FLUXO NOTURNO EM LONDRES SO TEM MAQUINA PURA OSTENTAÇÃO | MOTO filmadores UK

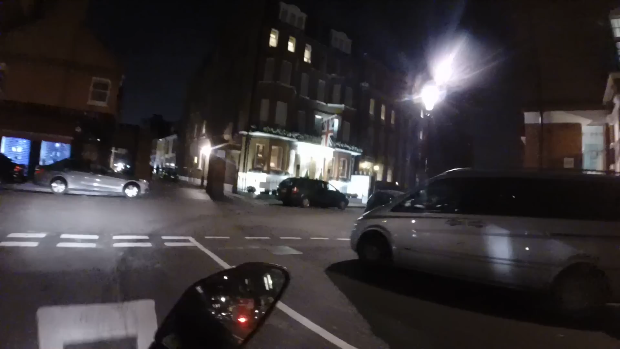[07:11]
Os árabes pensam que é carrão, tá ligado? Os bichinhos, olha lá que vem a motinha. Motinha não, respect my bike. This is my bike, man. Pode ir.
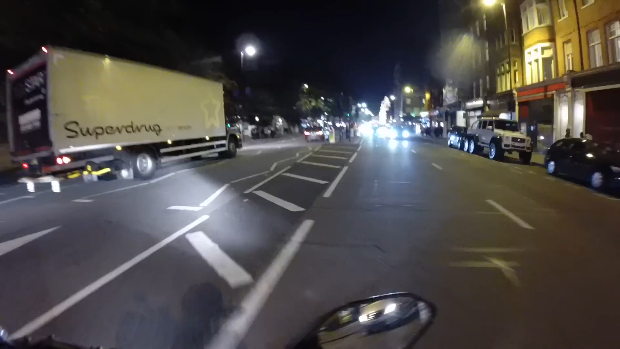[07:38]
Vambora, vamos trabalhar, porque senão nós não conseguimos comprar o nosso. Ai, tchê, tchê, tchê. É isso aí, galera, um pouquinho pra vocês. South Kensington, noturno.
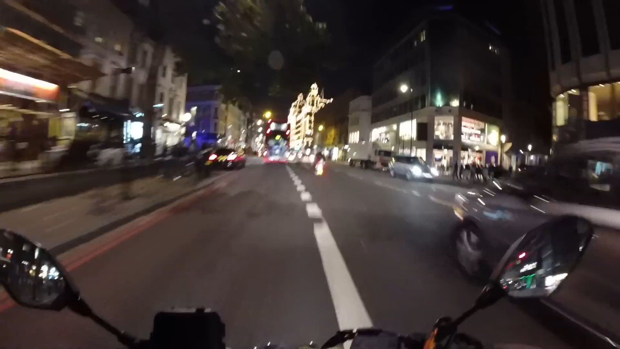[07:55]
Aqui é a Harrods, né, galera?
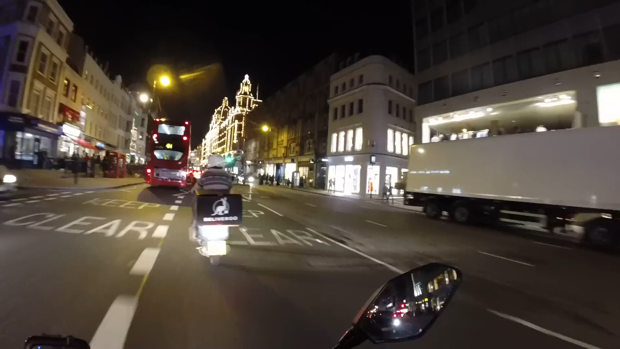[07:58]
Tá ligado nessa loja aí? Olha ali, Ferrari, Ferrari.
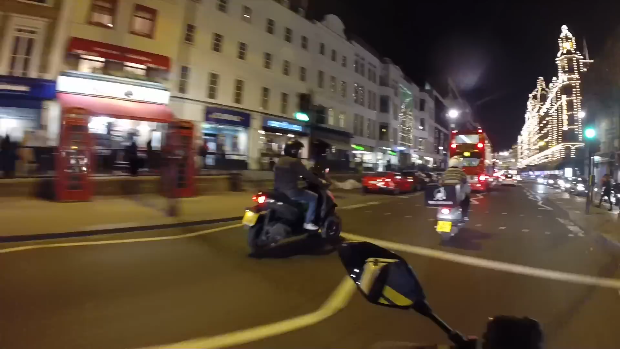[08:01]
Dos árabes também, ó. Ferrari. Então, galera, essa loja aí é a Harrods, né? Onde as mulheres dos árabes vêm gastar o din-din. É isso aí. A noite ela é bonita, né? Você deve estar pensando assim, pô, já tá enfeitado pra Natal já? Né não, galera. Assim o ano todo. Já é ícone. Já é cartão postal. Vai, vai, tio, pode ir.
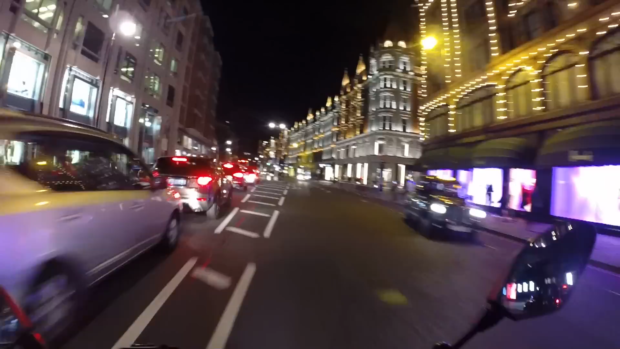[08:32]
É nóis que voa, galera. Ixi, vou ter que cortar por dentro mesmo, doido. Porque pela lateral ali tá bloqueado. Então é isso aí, galera. Não vou estender muito o vídeo, não. Deixa seu like, curte, comenta, compartilha. É nóis que voa, certo? Vamos ver se nós vemos mais alguma coisinha, mas já era. O que tinha de ver hoje, nós já viu demais. É, que nada aí pra vocês verem.
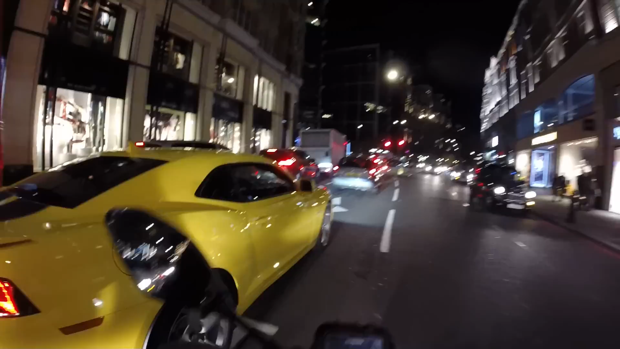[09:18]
Esse aí é o do Transform lá, ó. Berra, cretino. Os árabes é gente boa, mano. Cheguei do lado lá, falei, nice car. O bichinho abriu um sorriso, né, mano? Os caras gostam, né, velho? Os caras vêm cada um desfilada e tal, né?